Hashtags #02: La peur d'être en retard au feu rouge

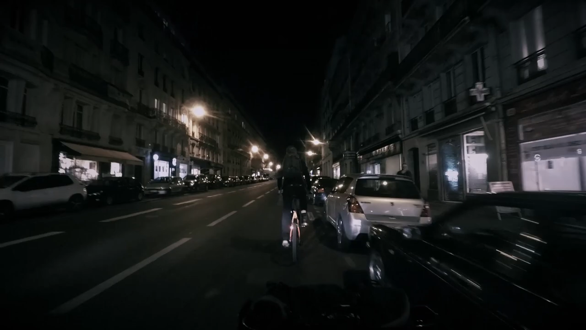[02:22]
Ah oh là là là là. T'as bien fait de nous raser, toi, avec ta caisse, là.
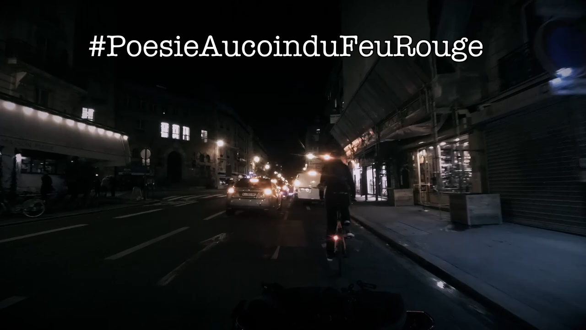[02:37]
Kono.
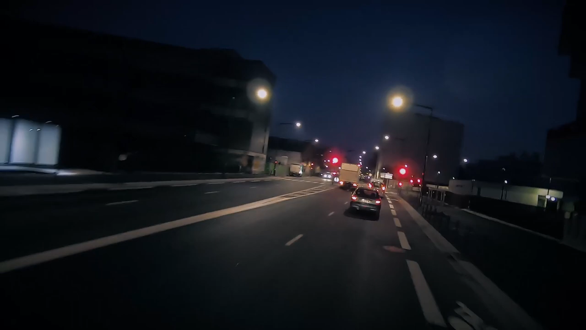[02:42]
Ouais, cool, hein. Bien le sas vélo, bien les gars.